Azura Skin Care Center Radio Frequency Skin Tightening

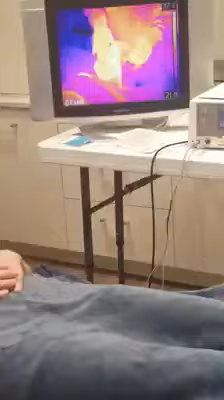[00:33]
And so it tells me the temperature on the outside of the skin. You see at the top there's a 39 in Celsius and the coldest part is 21. So then you can see it's kind of heating up. And then if you look at the image of her face, you can see where that white area is right in this area. And that's where we're actually actively applying the heat. So that's where that collagen is getting stimulated to remodel and tighten up. So the probe actually monitors the temperature internally.